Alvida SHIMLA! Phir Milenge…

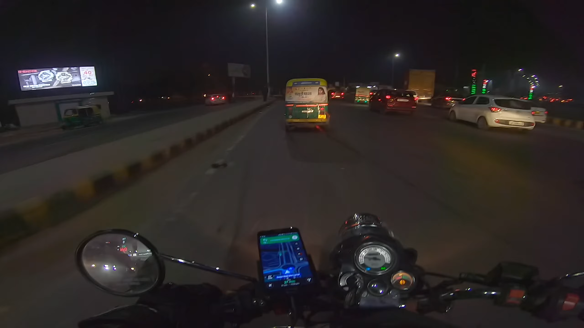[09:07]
तो अभी बजर रात के साड़े दस और मैं जस्ट अभी एंटर